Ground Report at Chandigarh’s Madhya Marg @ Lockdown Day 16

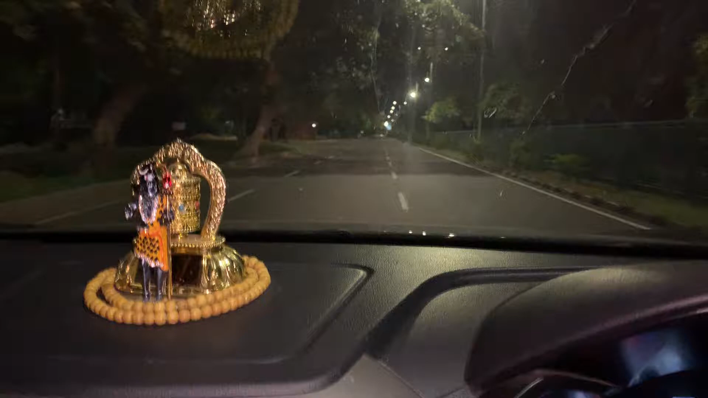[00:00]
Welcome to the search report, search impact, lockdown day 16.
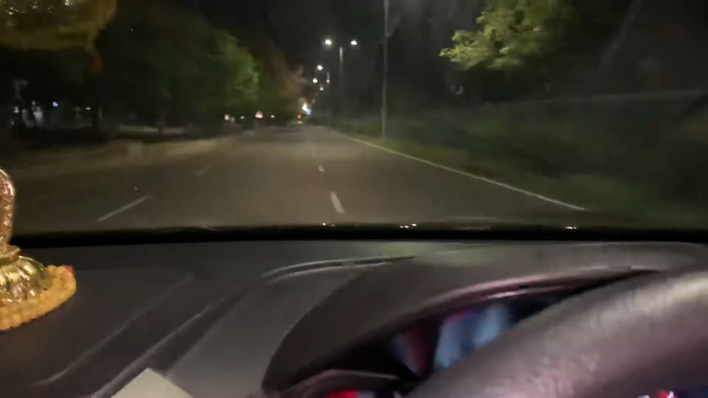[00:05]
Today we are on the roads of Chandigarh.
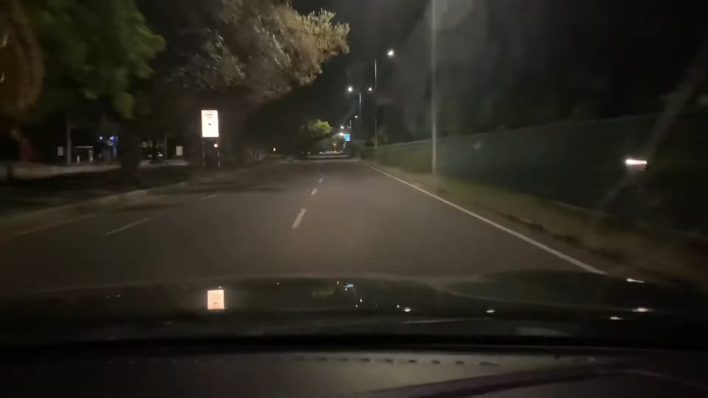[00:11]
We are at the Madhyamarkh, the road heading up to sector 7. We have sector 7 on our left, 19 on our right and as you can see empty roads, no vehicles. We must appreciate the people of Chandigarh and
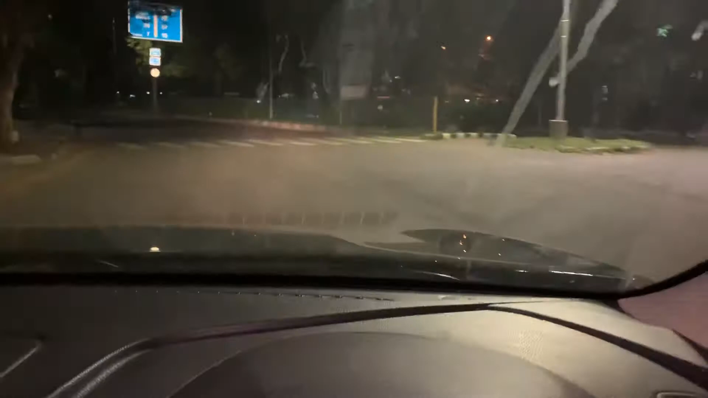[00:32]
congratulations to the Chandigarh administration for keeping a knack of excellence in the lockdown. The lockdown has been taken very seriously by all the citizens because they have realized this is for the benefit. So, I appeal to one and all, please stay at home, stay at home, stay at home because this is for our benefit, for our safety.